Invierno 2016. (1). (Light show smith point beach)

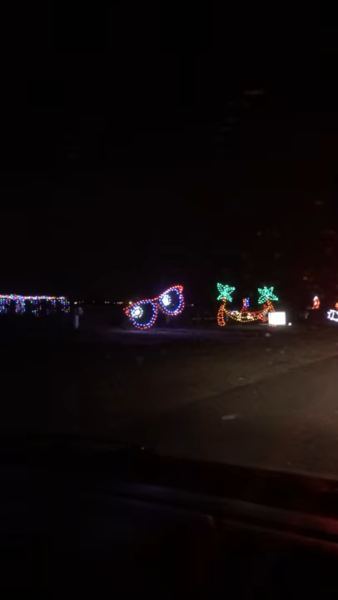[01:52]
wow que bonito allá hay una lluvia de luces allá en el fondo mira ¿ves? ¿no está divertido?